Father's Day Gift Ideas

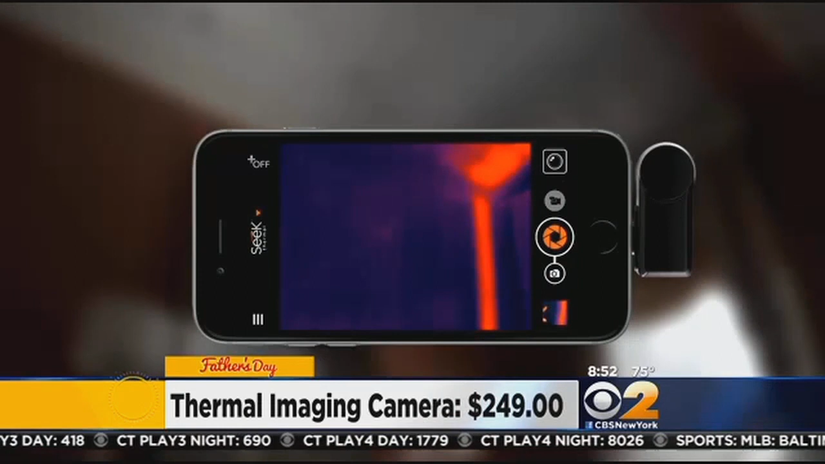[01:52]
in the dark how cool is that especially for dads who are handy in the house this is a good tool for it's a great tool for do it-yourselfers absolutely and you can find it at thermal.com